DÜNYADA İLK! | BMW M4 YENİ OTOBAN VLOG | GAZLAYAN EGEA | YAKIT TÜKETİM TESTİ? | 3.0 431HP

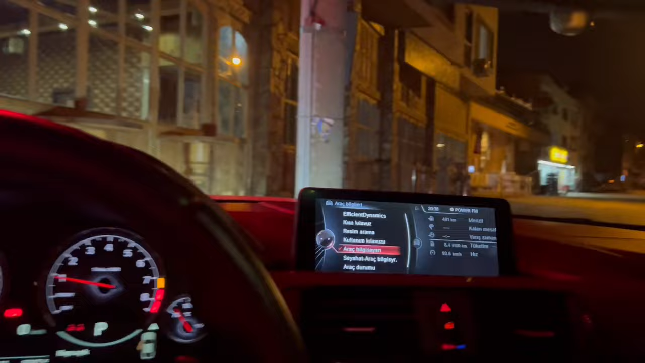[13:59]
Şuan yakıt değerlerimizden de bahsedelim sizlere. Aslına bakarsanız performanslı geldik. Bu araba için performanslı olsa da standart sürüş için performanslıydık.
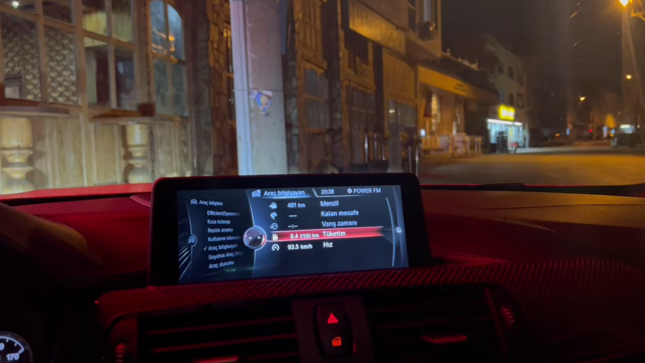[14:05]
8.4 bence çok güzel bir değerli geldik.
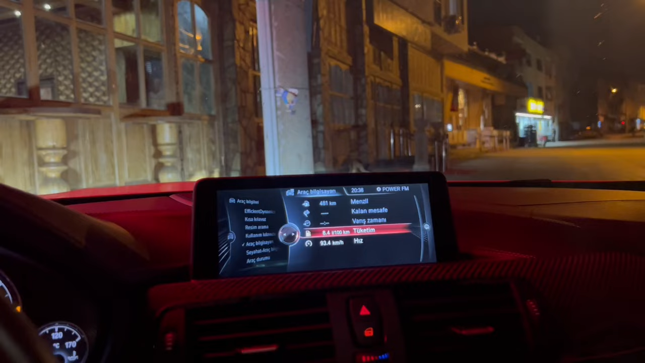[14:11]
Bu tamamen 100 km'ye dayanabilseydik 7.5'ları rahat görürdü. 8.4 da bizim için şuan iyi biraz daha dayanacağız. Sonrasında nazıma verip ben biraz kenarda dinleneceğim. Arkadaşlar farlarımız otomatik uzun kısa yapabiliyor.
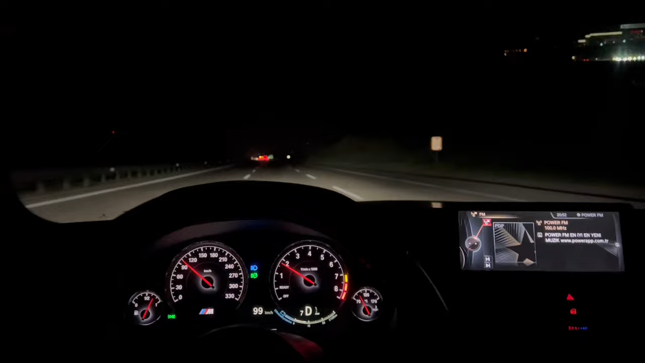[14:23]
Ayrıca sağa sola yönlendirebilir farlar. Matrix farlar. Yani önünüzde araç varsa dahi uzunlara açıyor. O bölümü kapatıyor. Mükemmel farları var. Sağda solu bu kadar güzel yedin atıyor ki. Bakın burada anlayabiliyorsunuz. Şu anda A var. Ortayı kapatıyor. Bak bak şu an açtı bak fark ediyor musun? Evet evet dans ediyor. Vazen böyle orayı uzatıyor bak. Biraz kafası yanıyor gibi sanki. Evet evet. Şimdi araba varmış gibi. Bak şimdi tam açtı fark ettim mi? Bak şimdi soldan araba geliyor bakalım. Bak kapattı şuan araba geldi görünce. Evet arabayı da aldım. Şimdi bak bu tarafı onu gölgelemesi lazım.
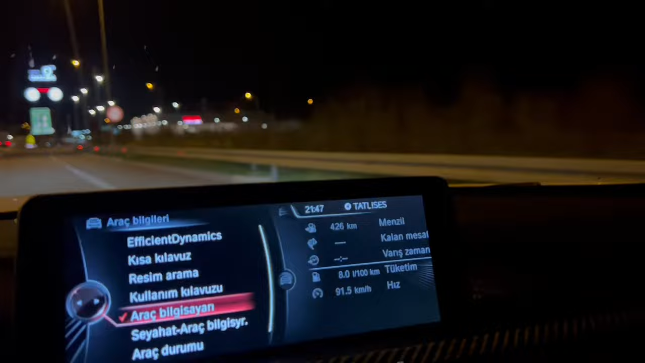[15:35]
Ama kimse yok. Artık yolumuza devam edelim. Arkadaşlar su surlukta sürücü değişikliği yapacağız. Bu arada arkadaşlar buraya kadar yakıtımız 80.0. Bu arkadaşlar Z'sin hızlı şarjı. Yani en hızlı şarjlardan biri. JC şarj yapıyor burası.